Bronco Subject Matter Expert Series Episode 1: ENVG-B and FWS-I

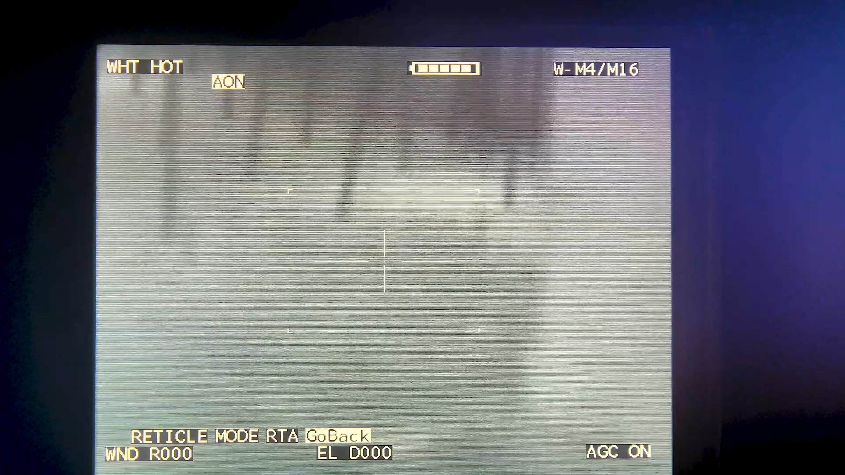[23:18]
Now this battery pack, using this antenna at the front, is looking for the FWSI.
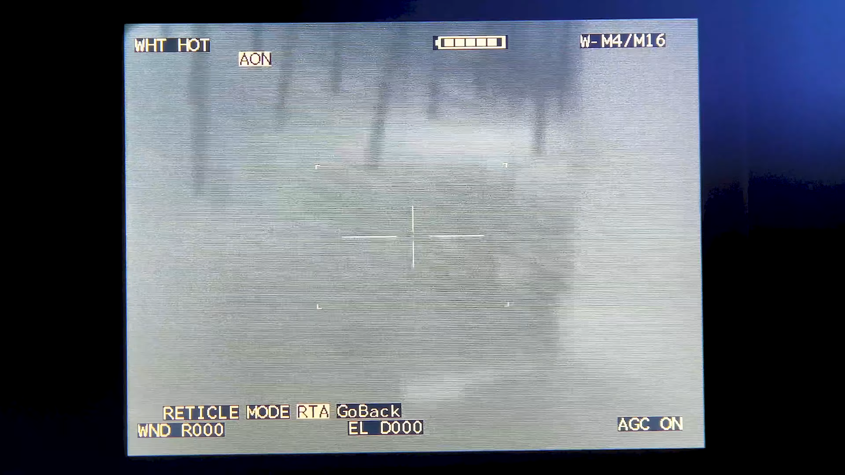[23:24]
Using the FWSI, I can go to my menu, I can go to Setup, I can go to either Wizard or Manual,
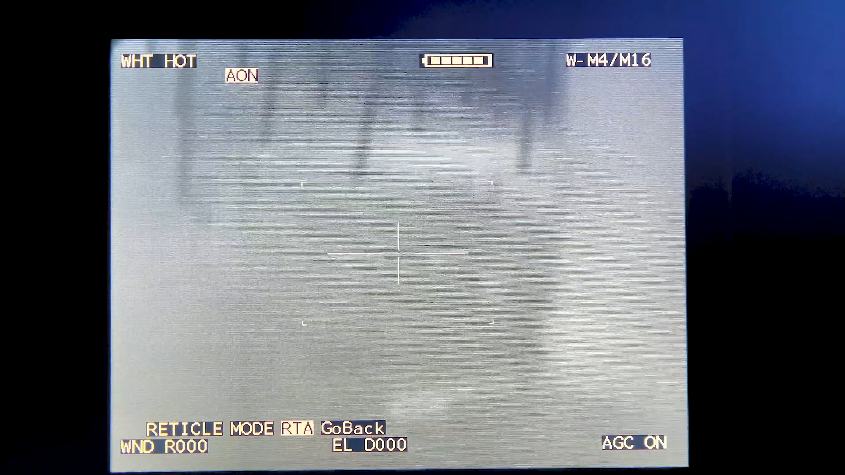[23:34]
each one will walk you right through it.
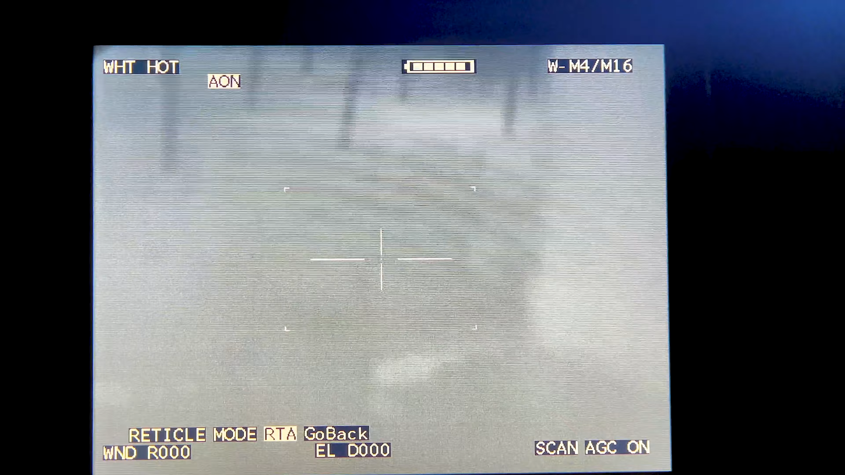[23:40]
And through that is where you choose your mode, your reticle, whether or not you're mounting it to a weapon,
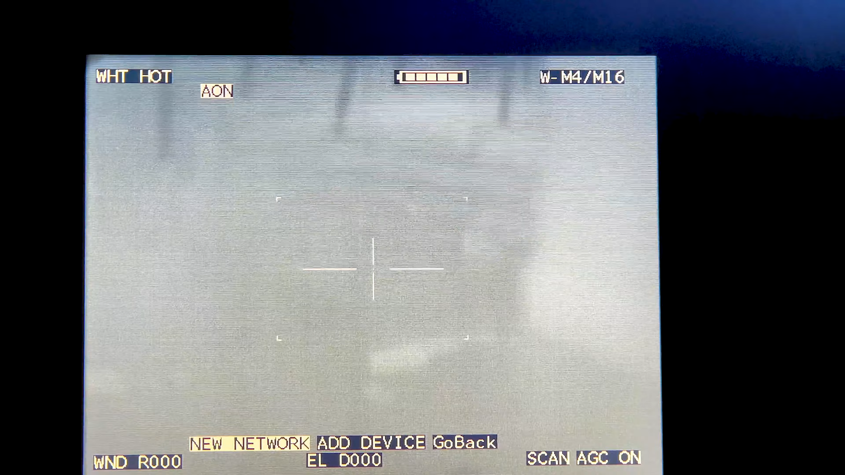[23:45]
or you're going to be using it as a standalone, or you're going to be using it with another site.
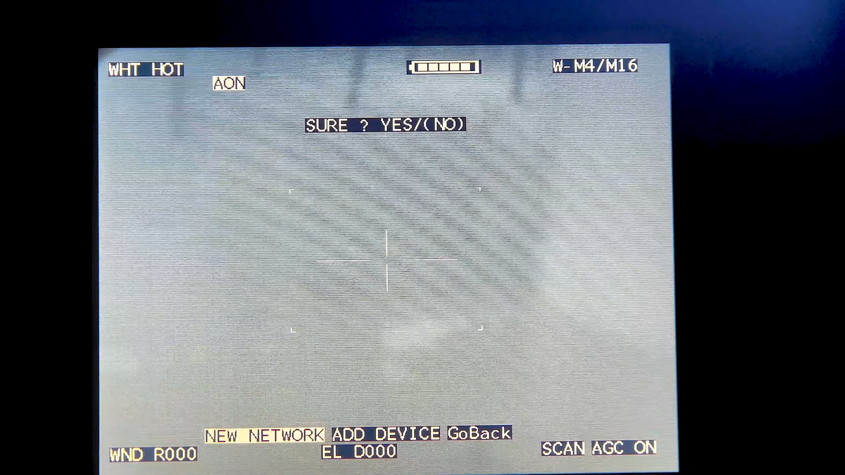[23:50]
Then I can select RTA.
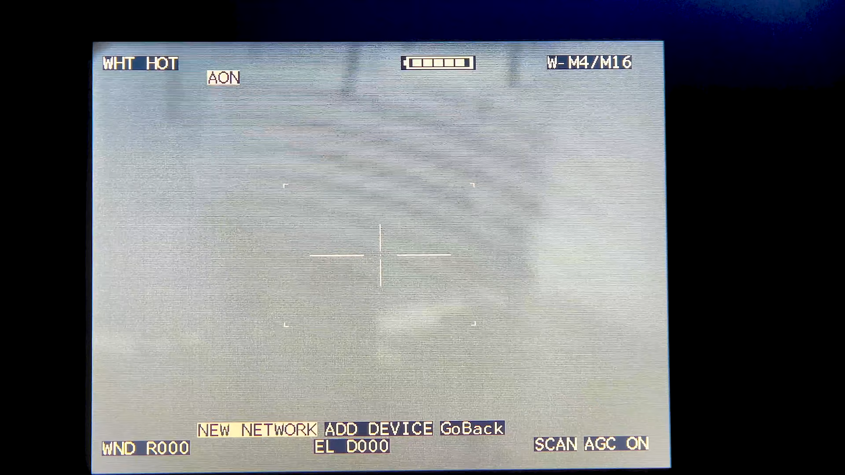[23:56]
Make sure that the network is on.